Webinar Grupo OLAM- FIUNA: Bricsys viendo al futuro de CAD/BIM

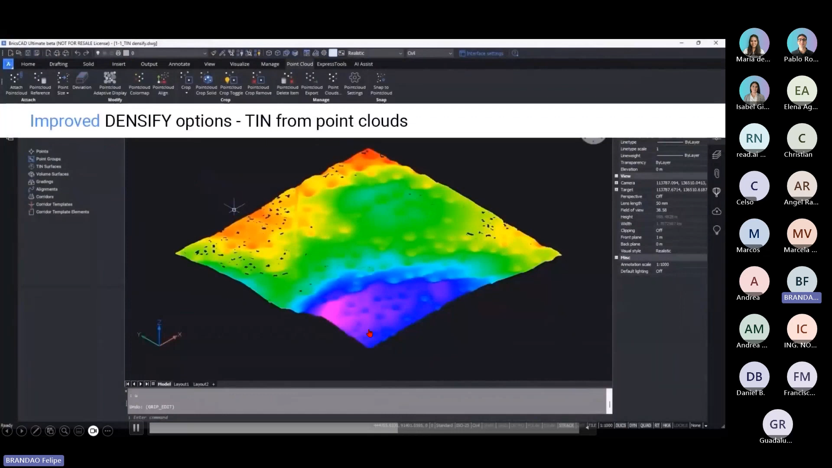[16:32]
Ver por cores, colores de elevação, colores de inclinação, para fazer estudos de terreno. Há vários tipos de estudo que é possível ser feito.
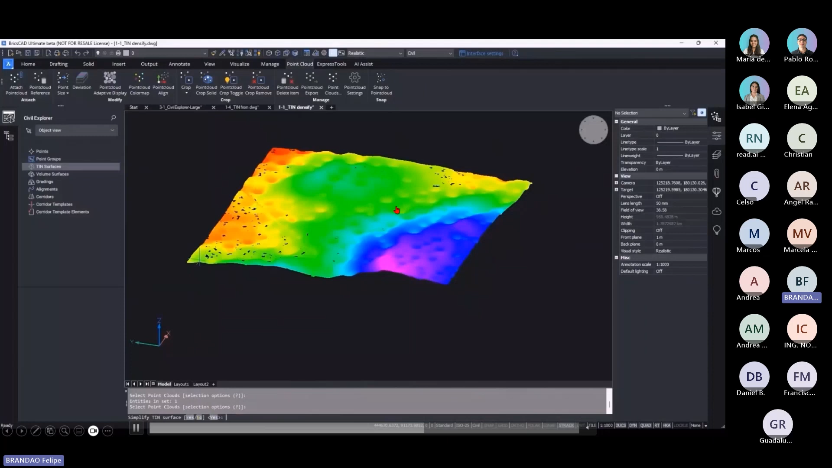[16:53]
terrenos muito grandes, muito largos, importar de maneira simplificada e densificar somente regiões de interesse. Então, se são nuvens de pontos muito grandes, que pode quedar muito pesado, importamos de maneira simplificada e elegimos uma área de interesse para densificar,
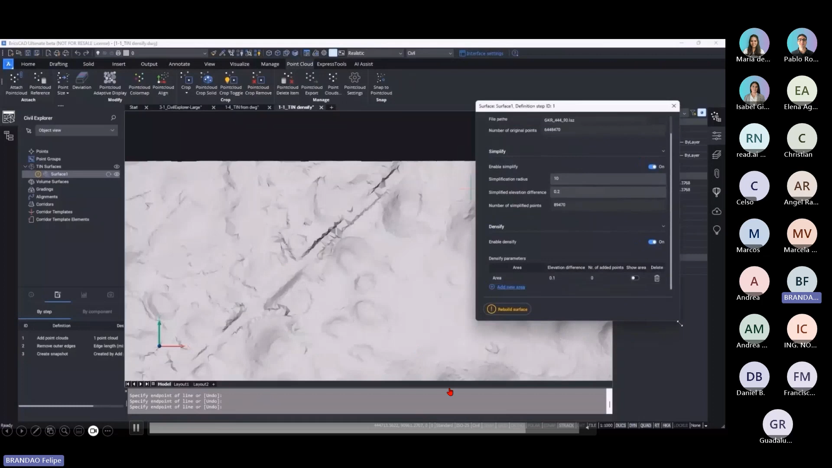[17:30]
deixar mais com mais informação somente as áreas que elegimos. Então, neste caso, ele contorno desta calha
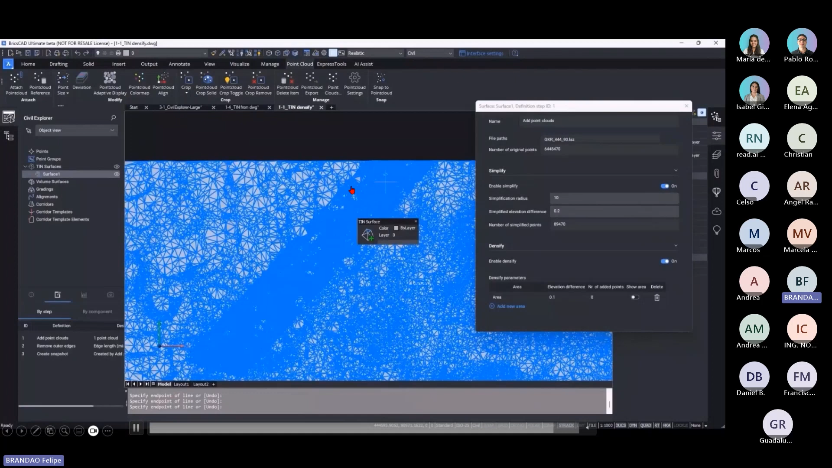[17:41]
densificamos ele contorno desta calha e agora podemos
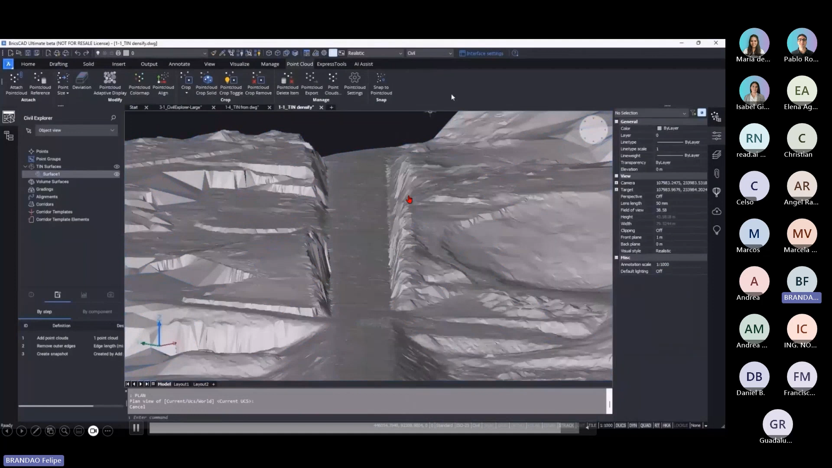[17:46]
ver todos os detalhes dessa nuvem de pontos. Essas são algumas das ferramentas, há muito mais.
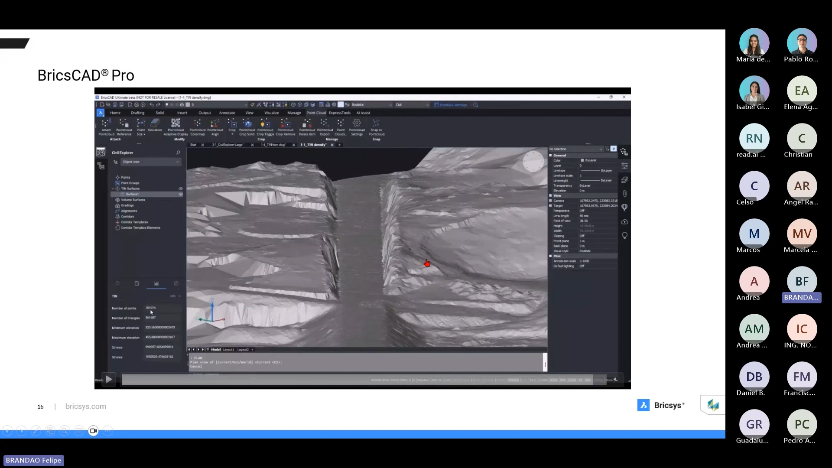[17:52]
Como, por exemplo, traçado, pode ser traçados
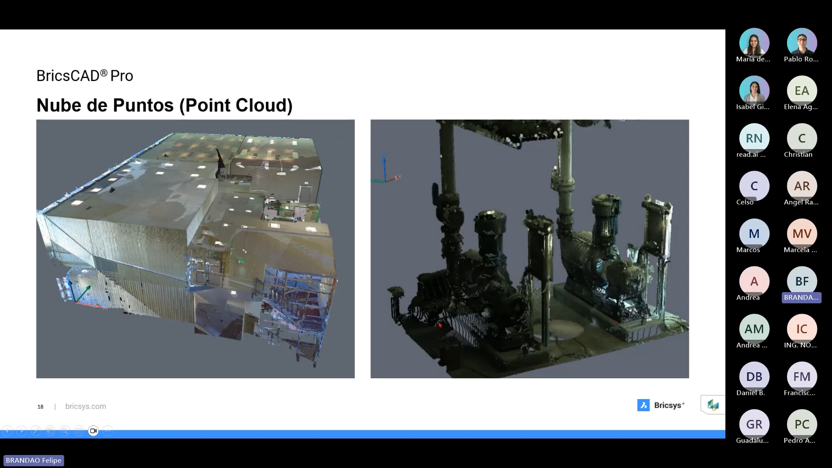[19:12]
Então, essa conversão de número de pontos para modelado 3D, para geometria, está sendo muito, muito importante e Briscard pode ajudar muito nesta parte.
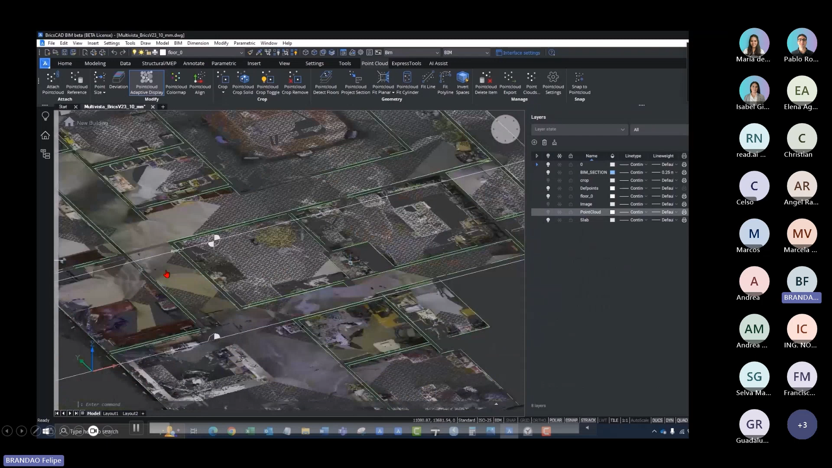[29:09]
Você genera linhas, polilíneas de los contornos de las paredes.
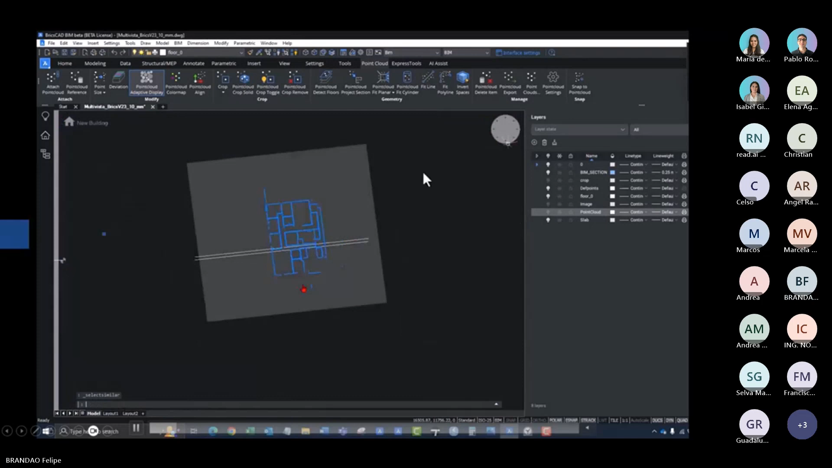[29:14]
Permite ver classificações.
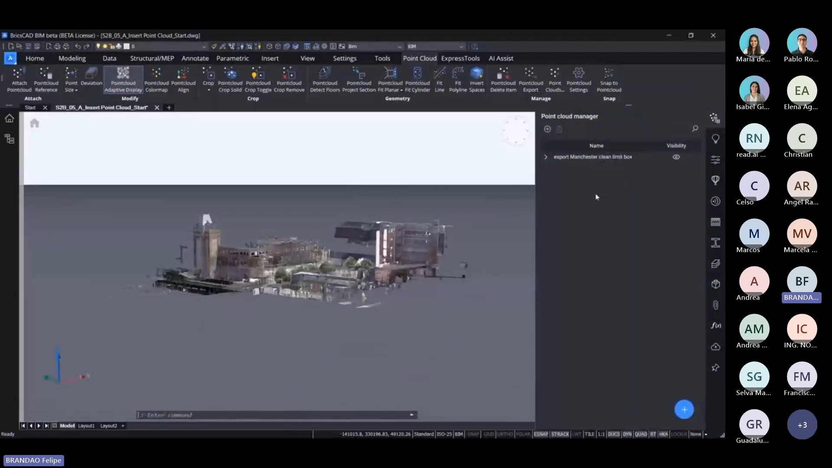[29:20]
Se a nuvem de pontos é classificada, podemos ver solamente as classes de la nuvem de pontos, como, por exemplo,
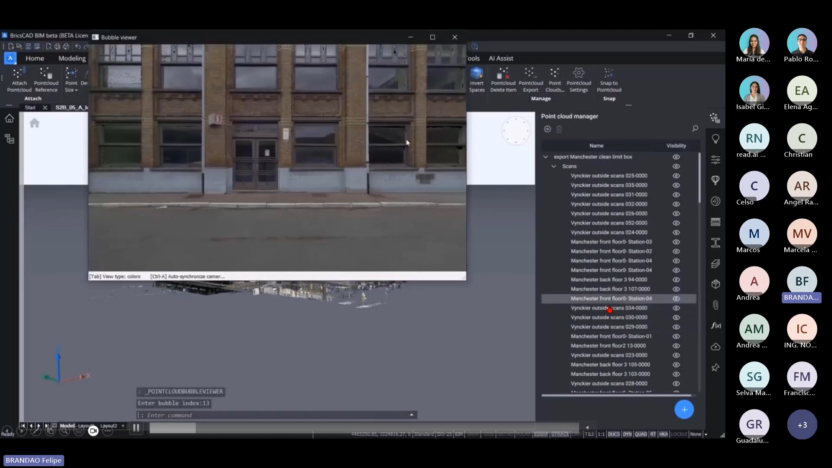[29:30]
também ver as imagens que são capturadas em el equipo laser scanner, as imagens paramétricas,
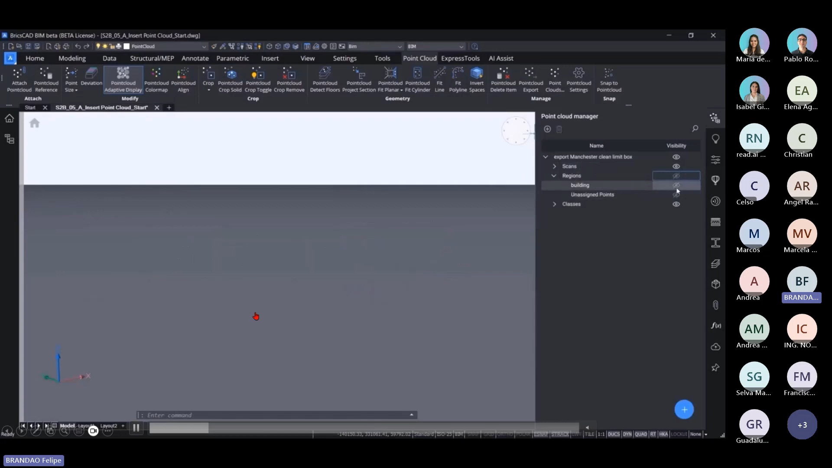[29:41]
separar por regiões, fazer cortes em la nuvem de pontos e separar por classes, como,
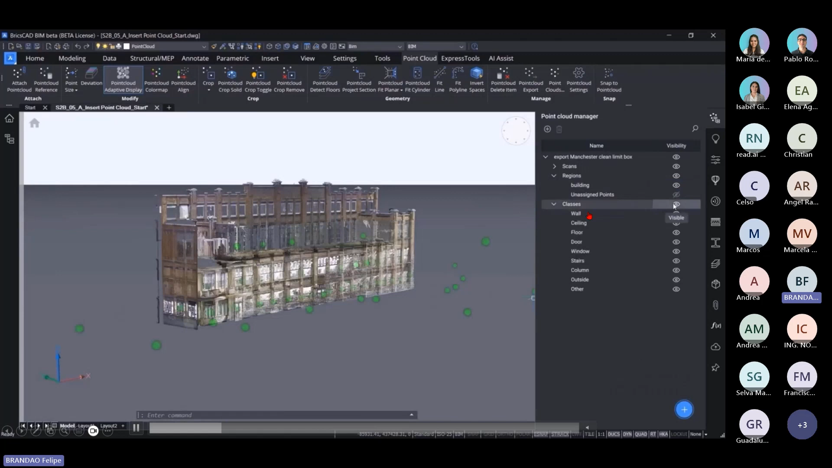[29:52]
por exemplo, ver solamente as paredes, solamente el foro cielo, el piso, las puertas y los otros elementos.
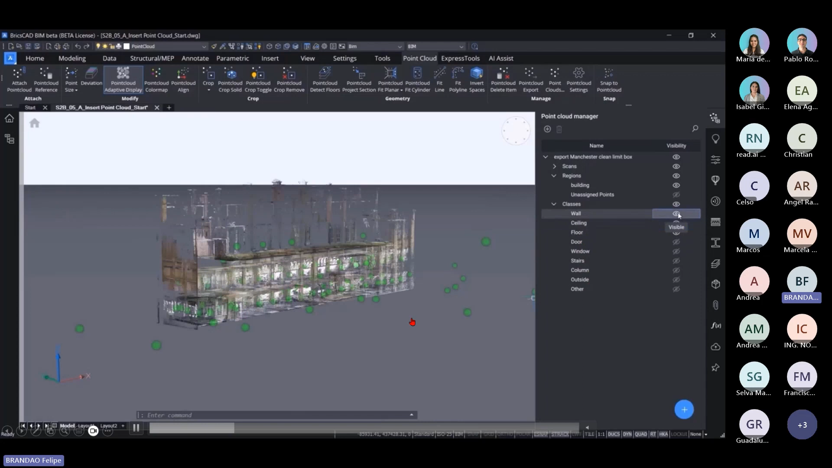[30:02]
Entonces, si las nubes de puntos de captura de la realidad son clasificadas, podemos ver esas clasificaciones dentro de Briscada.